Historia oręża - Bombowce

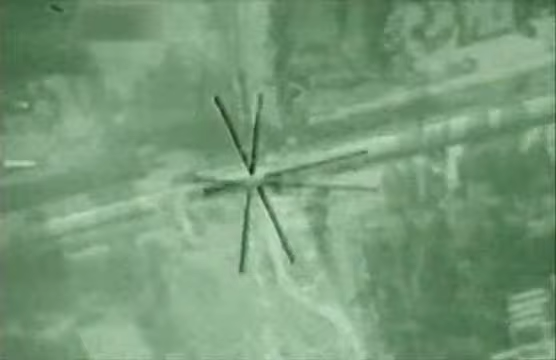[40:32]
B-52 bezskutecznie bombardowały go wiele razy.
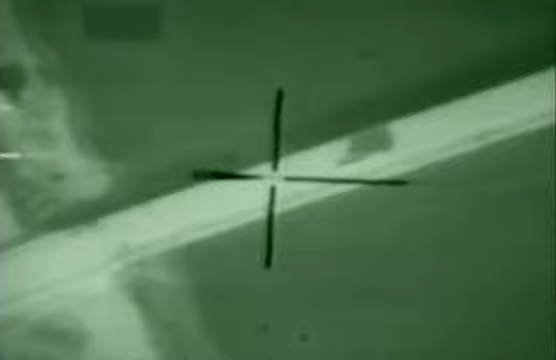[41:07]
System Paveway to dwa elementy. Znacznik laserowy i bomba.